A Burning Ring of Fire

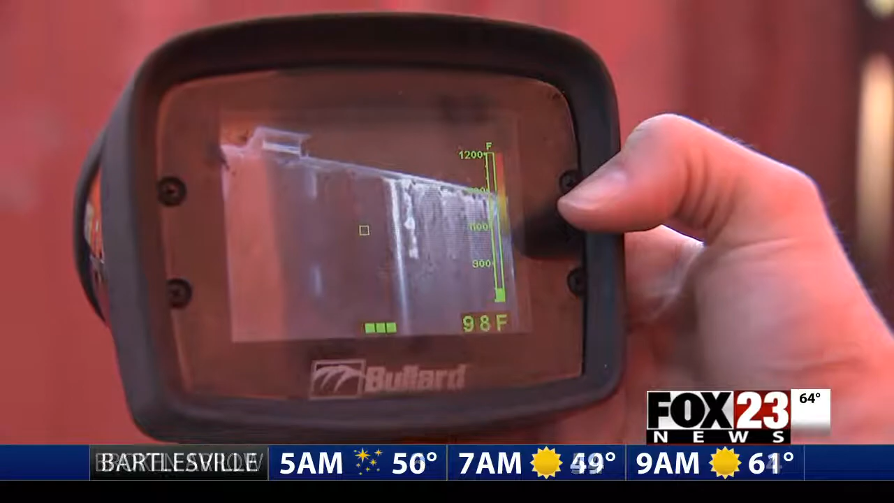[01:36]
On screen: spot 98°F
It's about 100 degrees. Now I had this in my hands during the last flashover.